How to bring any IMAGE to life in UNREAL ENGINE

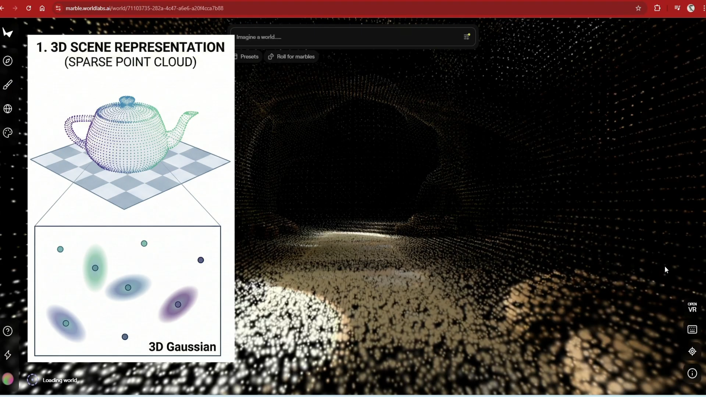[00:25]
shape, and opacity in a space. In other words, instead of rendering polygons or voxels,
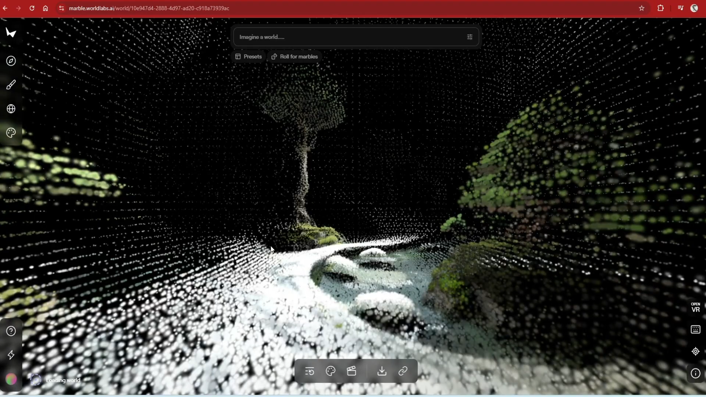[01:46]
It is incredible for transforming all types of images into Gaussian splats, which you can move around in.